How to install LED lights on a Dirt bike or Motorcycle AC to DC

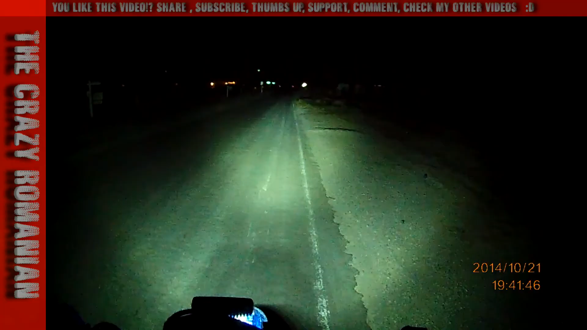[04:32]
how you feel about that way further way stronger look like illuminates like nothing it's absolutely insane it's $38 I'm gonna put the link in the subscript in the description of the video you're gonna see the description of the video is gonna have all the information about this product but it's absolutely insane I just can't believe how strong this thing is so thank you for watching I hope this video helped you figure out